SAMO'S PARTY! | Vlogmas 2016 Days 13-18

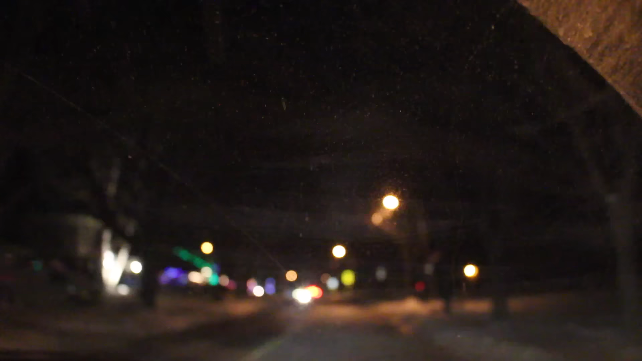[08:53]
Oh, I see something coming. Oh, what the heck? Okay, we're okay, here. Someone's gone nuts. What the heck is going on? This here? Is it. Should, are you serious? Mm-hmm. We have to park somewhere. Where are they all parking? They all are parking right here in the school. So, oh my god, Tony!